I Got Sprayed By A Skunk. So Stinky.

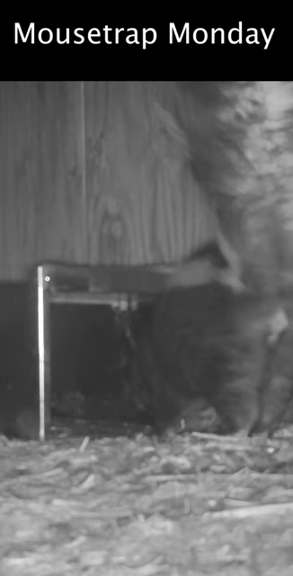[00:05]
Today for Mousetrap Monday, we're going to try to catch some skunks with this live catch trap.